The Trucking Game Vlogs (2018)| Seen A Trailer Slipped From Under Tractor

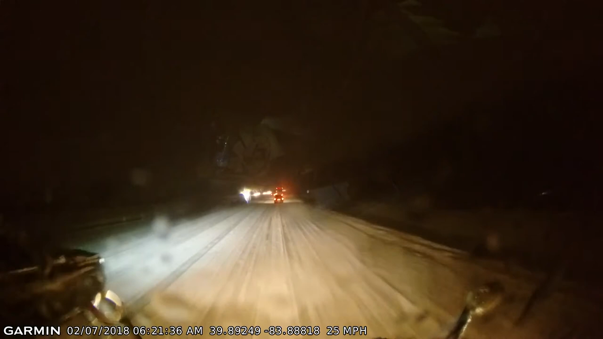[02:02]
and it's not nice, as you can see. It is not nice at all. It is, it is coming down hard. You know what I'm saying? And at one point, I couldn't even see. I was like, man, I had to pull over right quick.
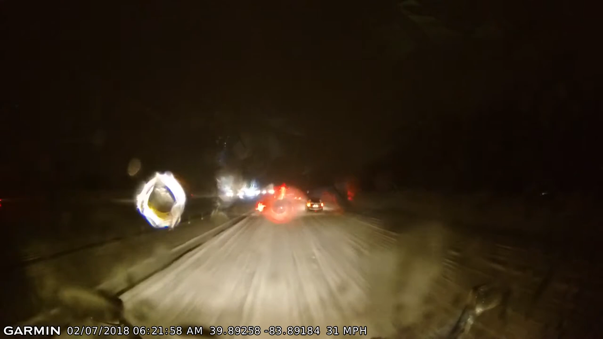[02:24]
I had to, I had to thump the ice off the windshield wiper blades because the windshield wiper blades got so thick with ice, I had to stop and pull over. I had to do that at least three or four times. And the roads was just getting worse and worse and worse. And it was like the roads wasn't even treated. I haven't even seen that one, uh, salt truck out there. I mean, it was just crazy.